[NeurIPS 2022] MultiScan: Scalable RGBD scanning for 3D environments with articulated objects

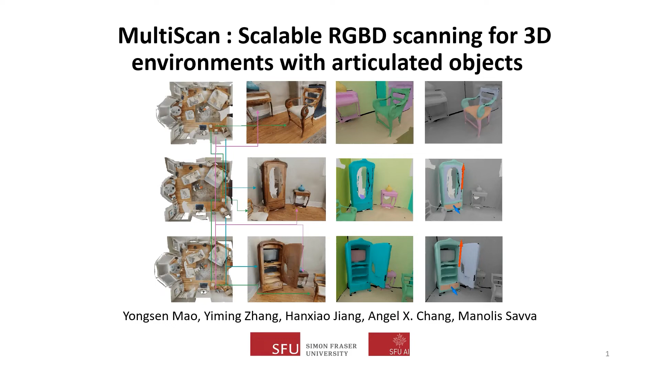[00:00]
We introduce Multiscan, Scalable RGB-D Scanning for 3D environments with articulated objects. For each scene, we collect scans at multiple time points.
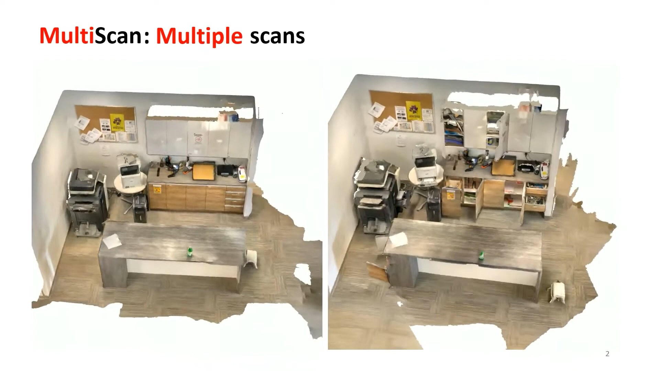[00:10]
Each scan provides instant segmentations and oriented bounding boxes for multiple objects.
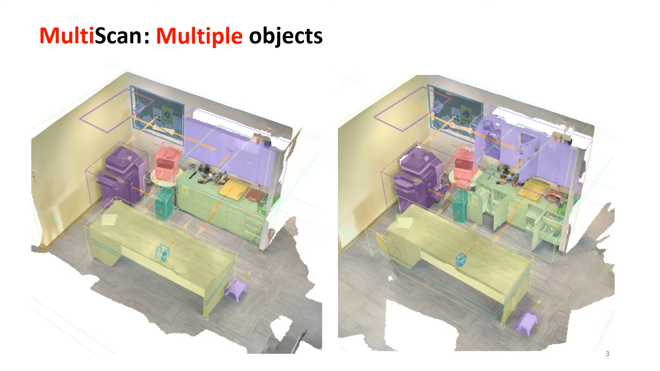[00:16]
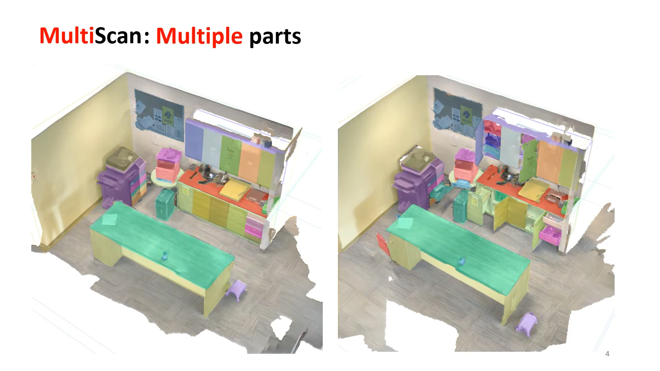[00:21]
Our dataset is the first to also provide part-level segmentations. The object and part instances have consistent correspondences across scans of the scene at different times.
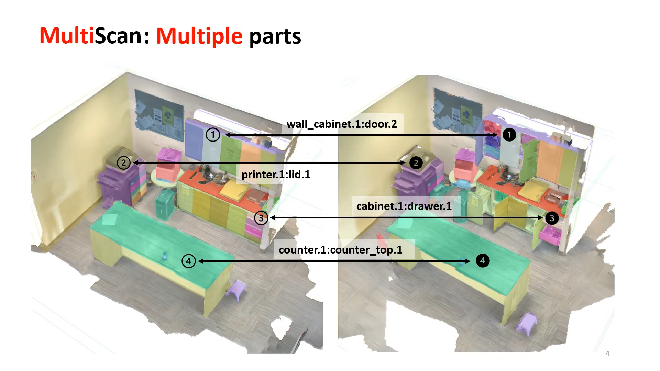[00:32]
The Multiscan dataset provides a rich set of annotations
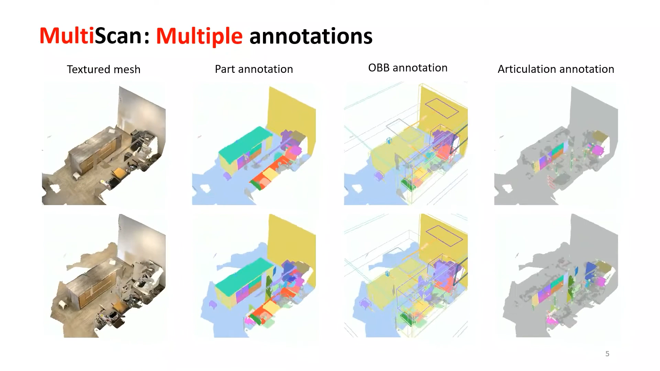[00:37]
including part-oriented bounding box with semantically meaningful orientation and part articulations.
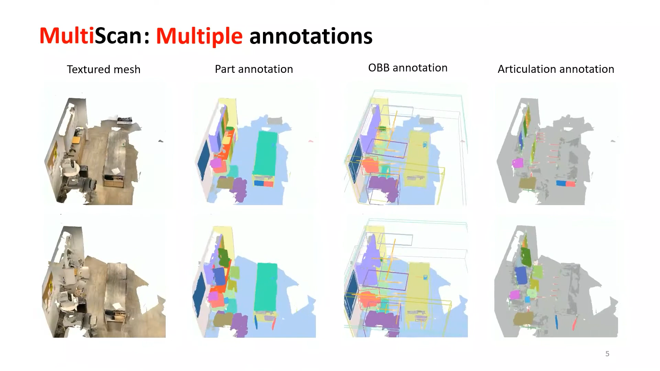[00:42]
With these annotations,
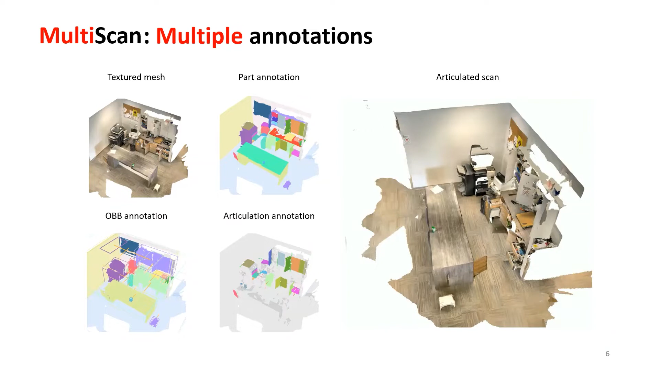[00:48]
we can turn static reconstructions into dynamic and articulatable scans.
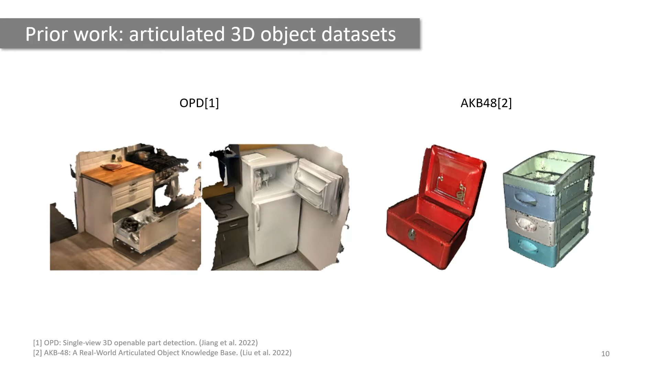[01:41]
prior work on understanding articulated 3D objects contributed real-world 3D articulated object datasets that don't provide the context of the surrounding scene. With this information, we benchmark several tasks that serve as building blocks for embodied AI and machine learning for robotics.
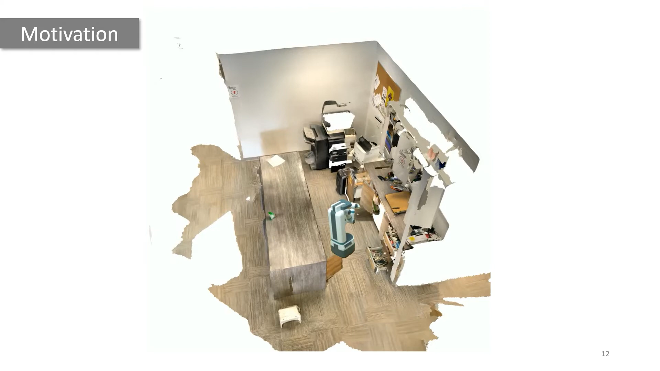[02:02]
For example, segmenting objects and their parts and predicting part mobility are useful for perception and manipulation systems in the real world. Given an input scan like the kitchen you see here,
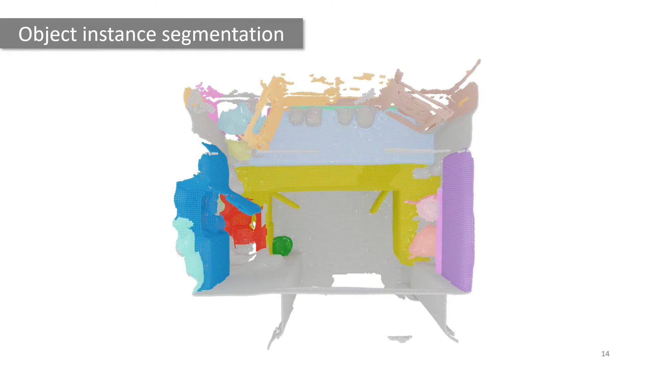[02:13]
the object instance segmentation task is to predict and extract object instances such as the cabinet units, sinks, and kitchen island. The part instance segmentation task
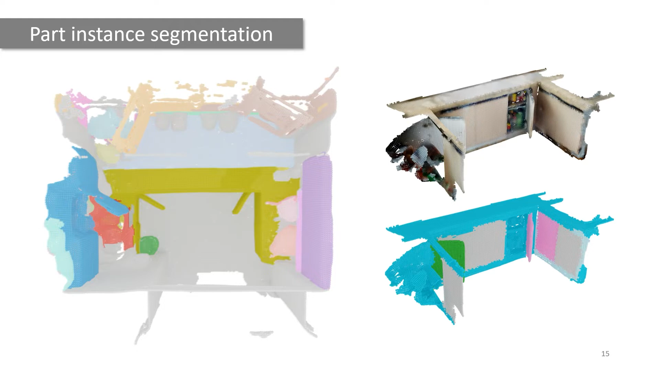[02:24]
is then focused on predicting semantic segmentation for parts of an extracted object such as the cabinet unit you see here. Given such predicted parts like the doors, the mobility prediction task estimates the mobility parameters such as rotation axes for each door.
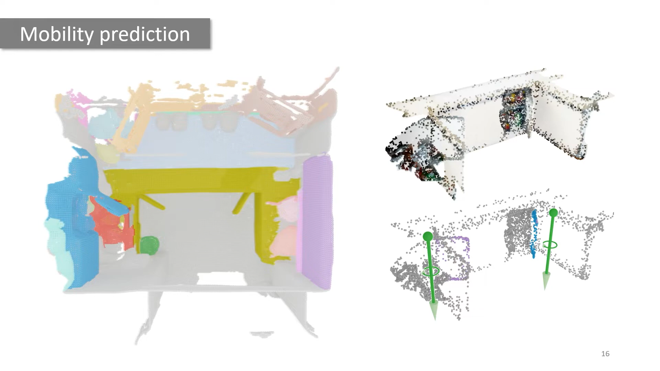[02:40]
To create a multi-scan dataset, we developed a scalable pipeline for data acquisition,
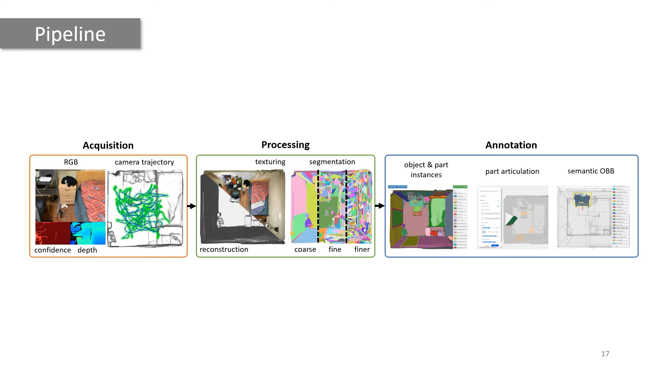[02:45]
processing, and semantic annotation.
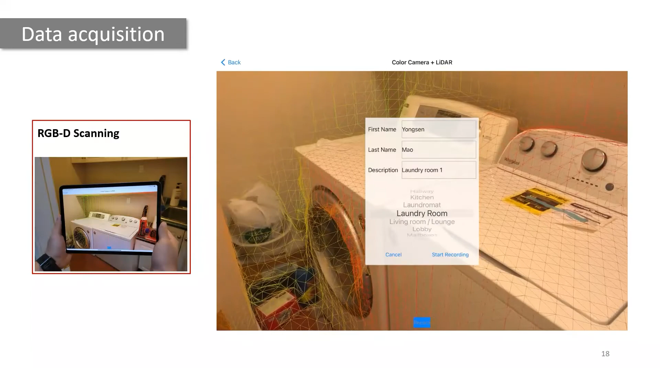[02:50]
For the data acquisition, we developed scanning apps for iOS and Android mobile devices, allowing users to easily scan a scene.
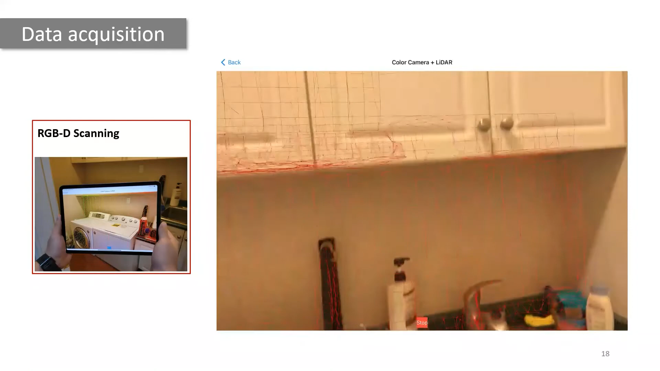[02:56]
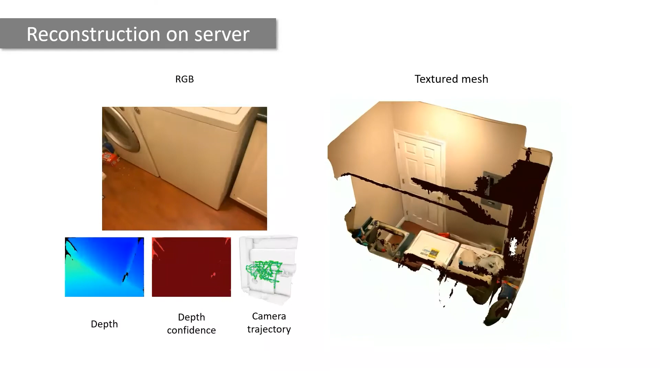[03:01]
Once a user scans the scene, they upload the data to a server where a textured mesh reconstruction is created within a few minutes.
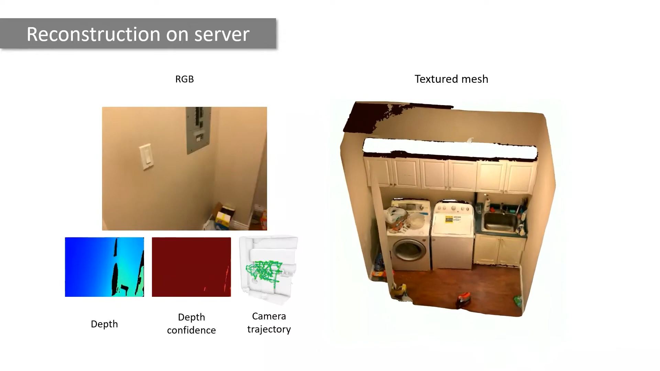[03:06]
Once the reconstruction is created,
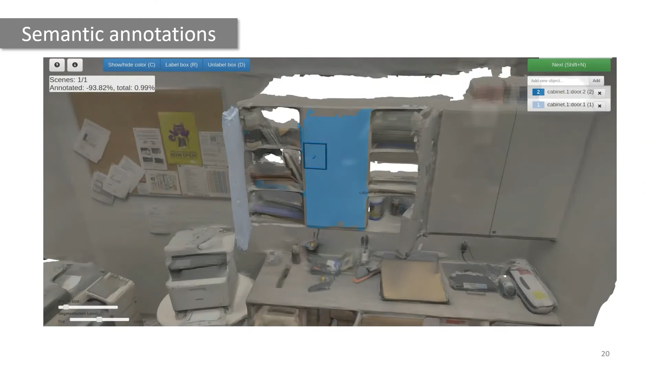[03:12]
annotators can then use a web-based interface to paint semantic instance annotations like the cabinet door here.
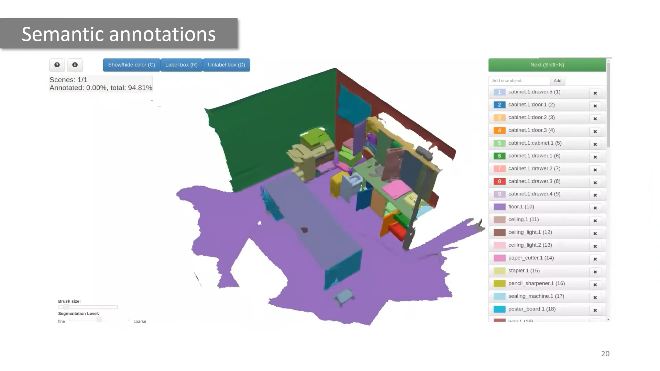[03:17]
Another interface allows the annotator to specify an oriented
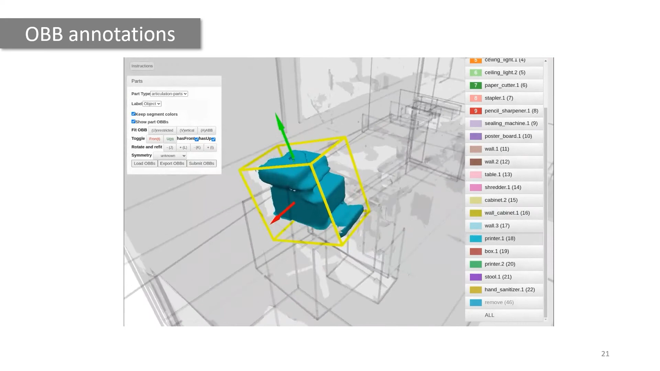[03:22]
bunny box for each object and a semantically meaningful up and front orientation.
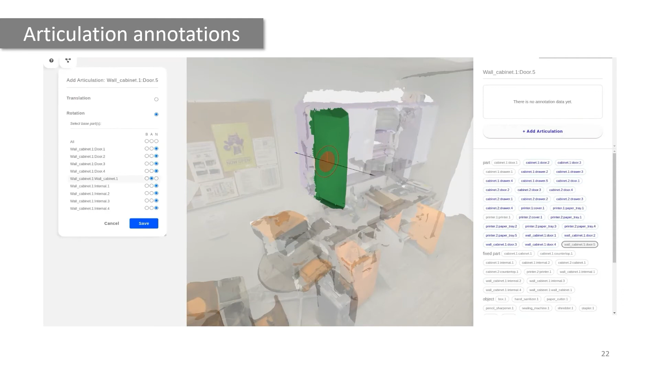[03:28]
Finally, a third interface is used to annotate articulation parameters like rotation and
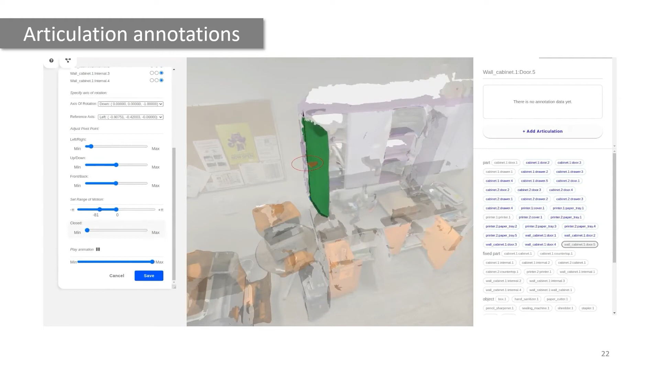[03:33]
translation axes for the door and drawer units here.